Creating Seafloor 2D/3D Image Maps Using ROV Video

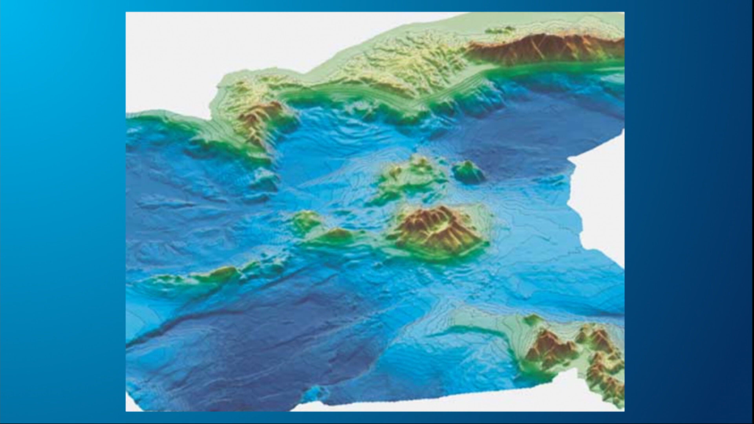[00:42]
image this is a computer model so what I want to create is using this type of image into this mapping
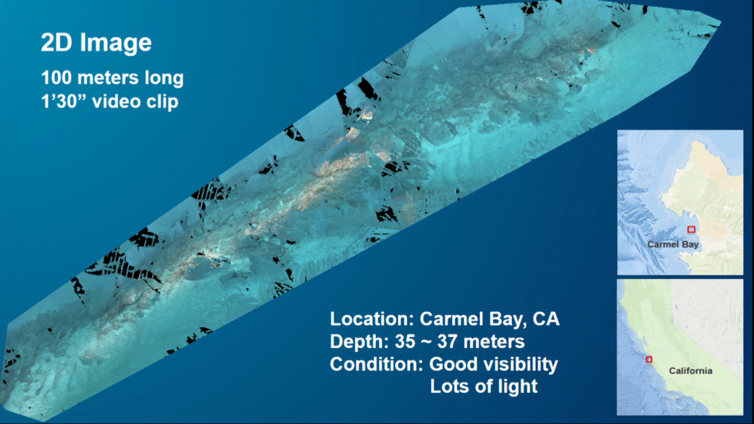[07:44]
It was taken in Carmel Bay, California, and in a very good day.
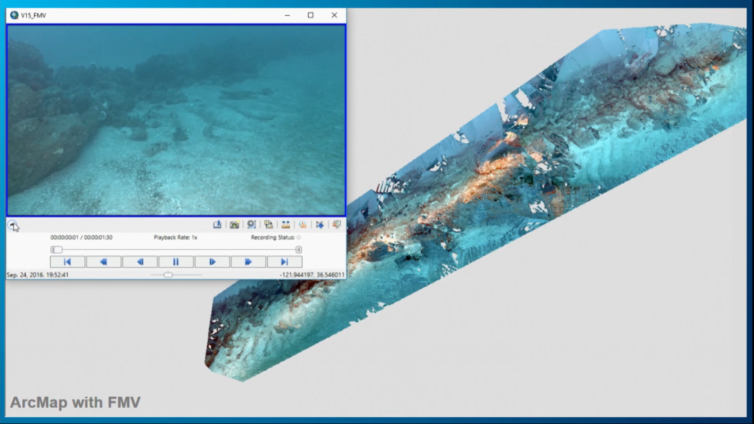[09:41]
And now you see this little blue triangle coming in. This is where the ROV was while this video was taken.
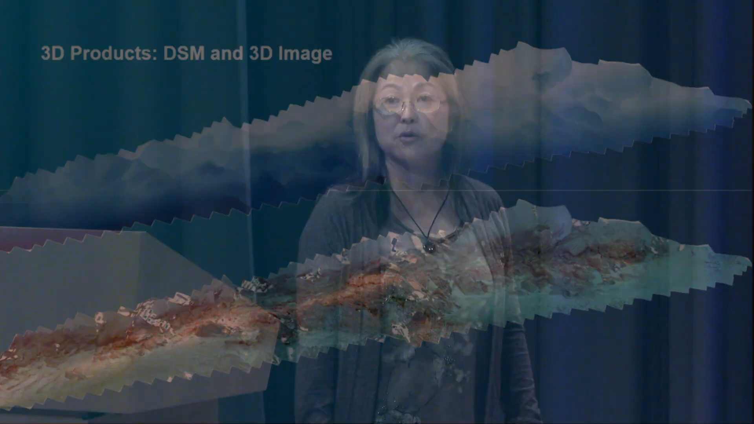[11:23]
And then down one is 3D image. I just put the 2D image on top of the DSM.